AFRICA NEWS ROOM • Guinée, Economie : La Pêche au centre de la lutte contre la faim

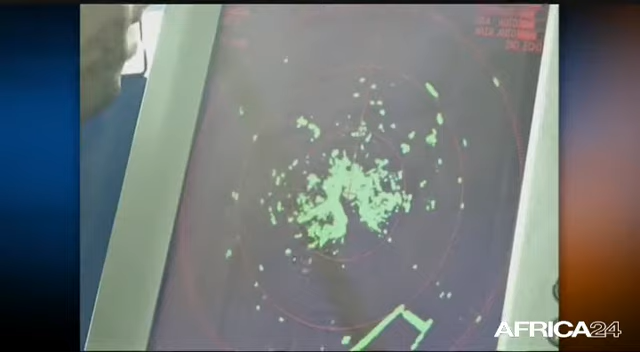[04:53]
Ce dispositif permettra de renforcer la surveillance dans les eaux guinéennes et aux alentours.